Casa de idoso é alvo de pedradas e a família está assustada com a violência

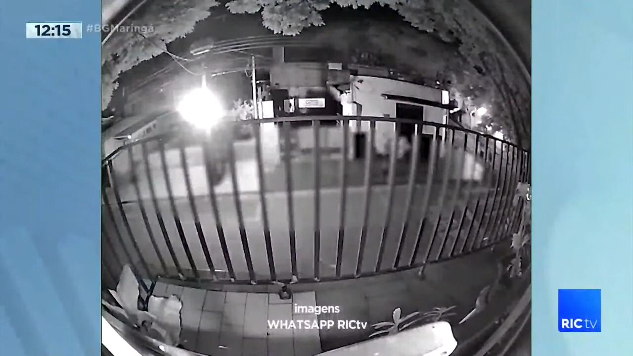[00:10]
No momento em que os jovens eles chegam, tanto o maior de idade quanto os menores, eles passam ali em frente à residência, pegam uma pedra e começam a jogar então na casa deste senhor ali, deste idoso.